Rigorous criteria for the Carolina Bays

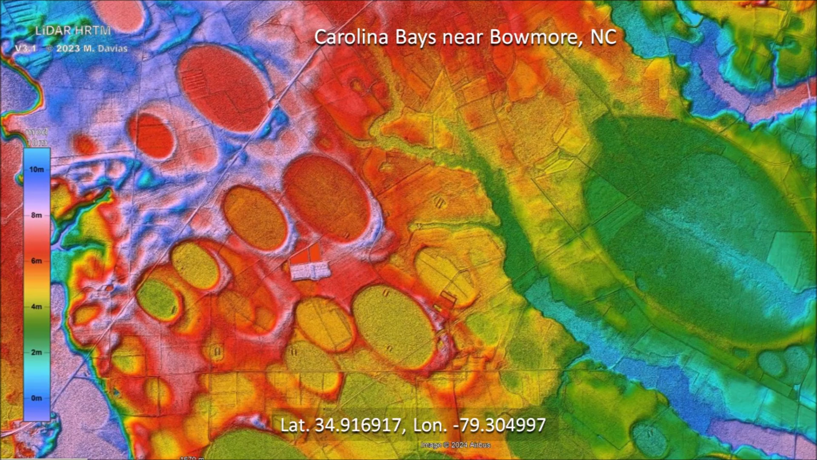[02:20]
We select points along the perimeter of each basin and record the Cartesian coordinates in a text file. The Python program processes the text file and fits an ellipse to the points using the least squares method. The program outputs a graph of an ellipse through the points and a percentage that indicates the deviation of the points from the ellipse.
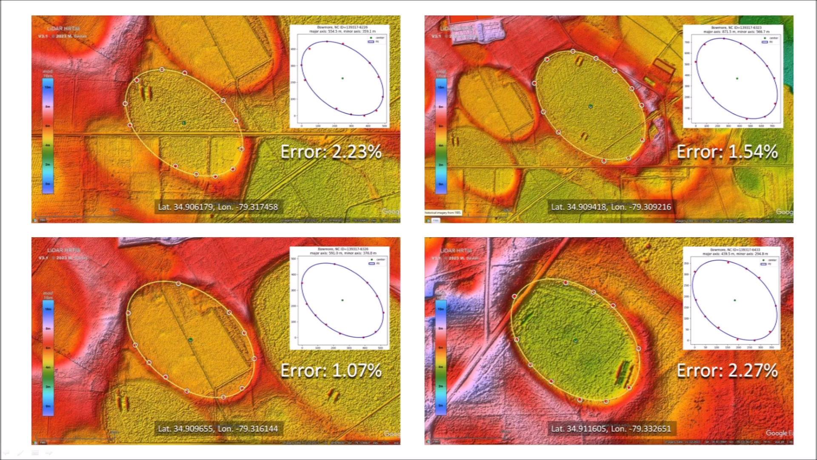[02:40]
For a Carolina Bays, the fitting error is usually less than 3%. Applying the program to other Carolina Bays in the same cluster, we get similar results. The deviation from a perfect ellipse is less than 2% in these four cases. The degree of precision for these geological features is remarkable, considering that the basins have been subject to wind and water erosion
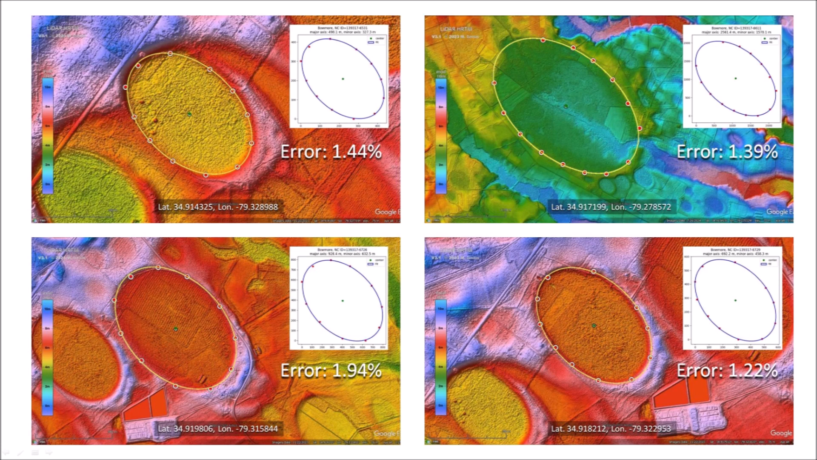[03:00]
for thousands of years and in the last few hundred years they have been modified by human urbanization and farming. There are thousands of examples that can be used to establish that the basic geometry of the Carolina Bays is mathematically elliptical and not just oval. Even basins that have been heavily eroded retain some of the characteristic features.